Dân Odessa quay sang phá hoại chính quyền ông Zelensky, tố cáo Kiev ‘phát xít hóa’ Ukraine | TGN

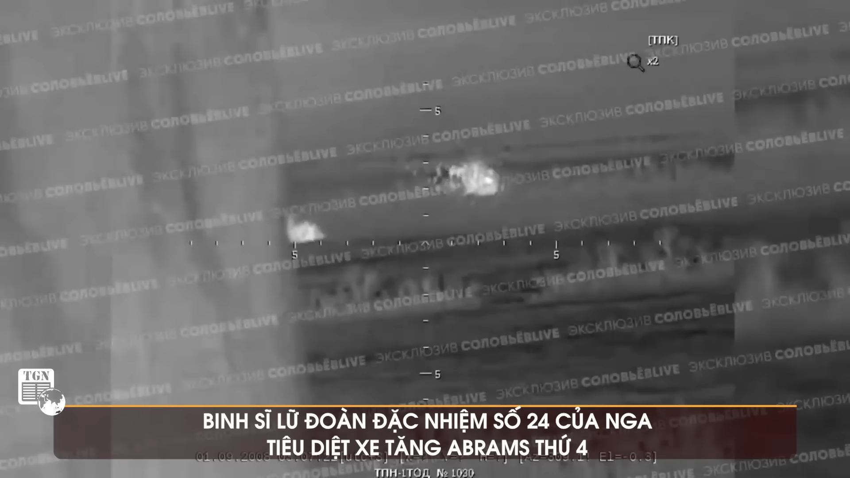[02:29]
Chiếc xe tăng này bị bắn hạ ở làng Berdichy, gần Avdivka, nơi lữ đoàn 47 của Ukraine đang chiến đấu và được trang bị những chiếc xe tăng này.
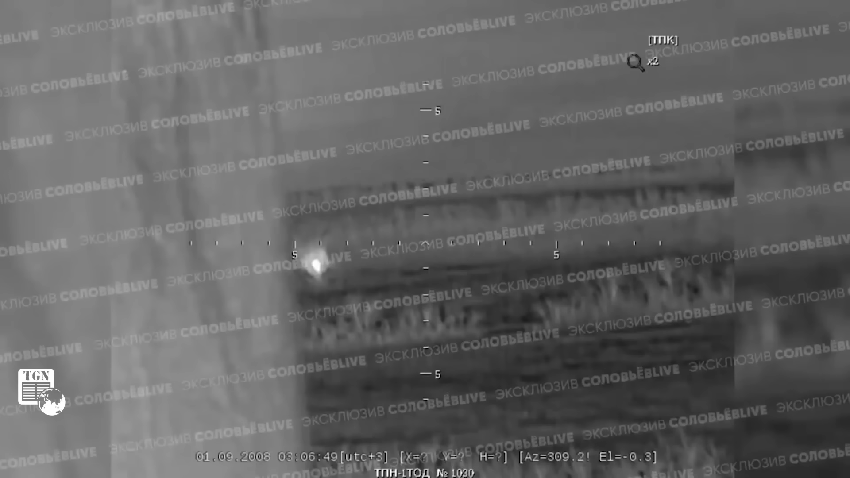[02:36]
Theo các nguồn tin từ Nga, đây là chiếc Abrams thứ tư bị tiêu diệt.
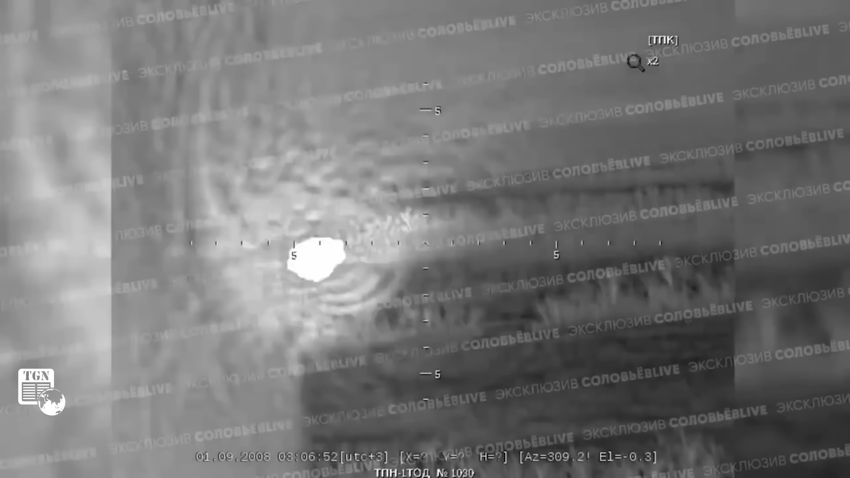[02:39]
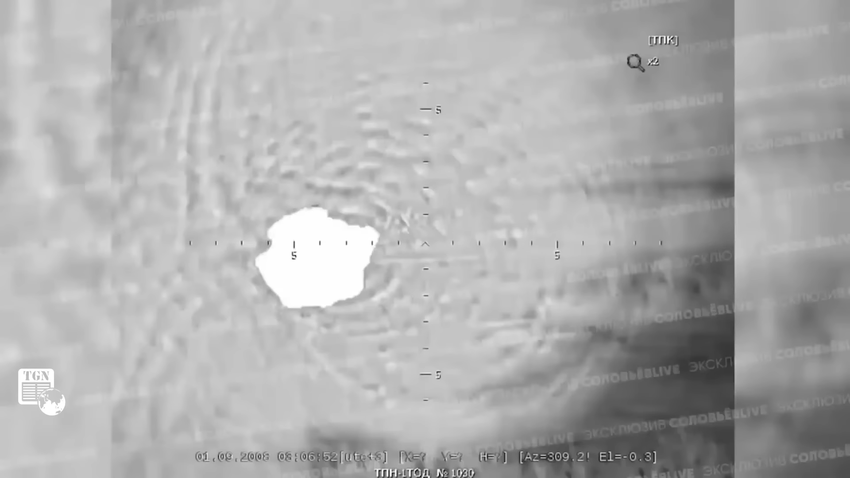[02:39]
Theo thông tin có được, chiếc Abrams của Ukraine đã bị bắn hạ bởi hệ thống tên lửa chống tăng Kornet do các binh sĩ thuộc